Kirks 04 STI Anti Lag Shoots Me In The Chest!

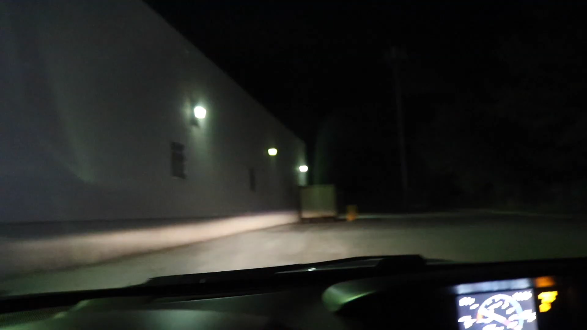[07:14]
This alleyway is the best sounding for the subia rumble Hold up Alright guys, Kirk is about to send it down this alleyway here we go.